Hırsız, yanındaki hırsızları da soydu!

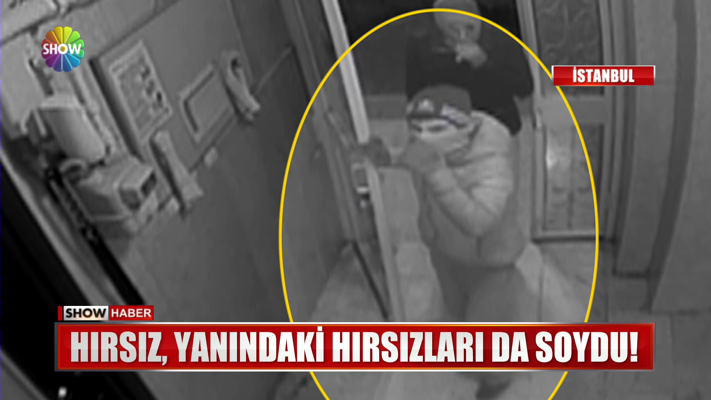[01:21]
gördüğü hırsızlardan biri ve diğer suç ortağı arkadaşlarının da yüzünü kapatıp apartmanın içinden yukarı çıktılar.